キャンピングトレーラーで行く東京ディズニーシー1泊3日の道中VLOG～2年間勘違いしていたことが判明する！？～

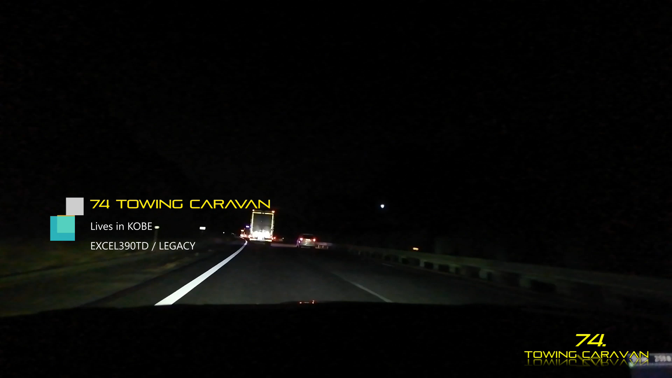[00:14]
我々家族東に向かってます神戸の北の方ですね
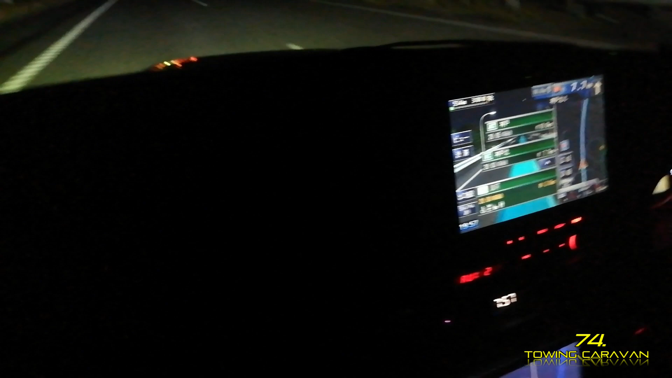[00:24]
走ってますけどもこっから何時間ですのかな今8時で到着時刻が今のナビの時間やと2時半
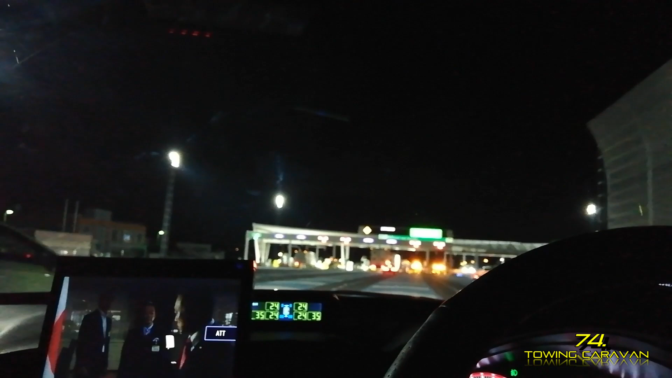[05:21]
はい東京料金所通貨です
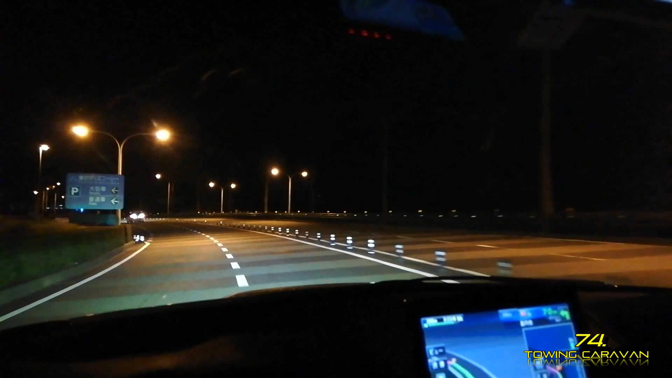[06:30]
カーテンつきますよーおはようエンプティーエンプティー左ですえ?いけるんかな?入れるんかな?並んでる?並んでるんすいや、入れてるんかな?おー並んでるんおーおーディズニー見えた並んでますね少なっはははははおー
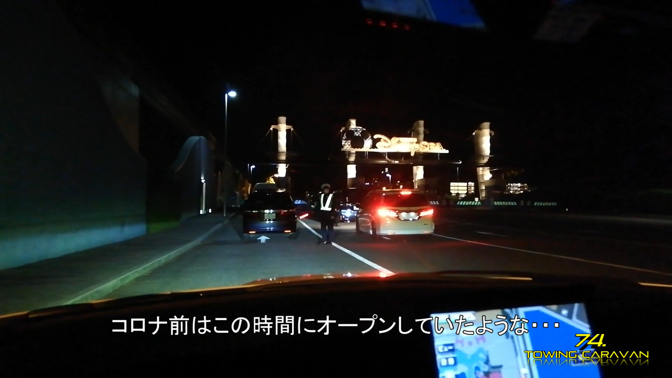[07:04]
目的地に近づきました案内を終了しますここまでの8時間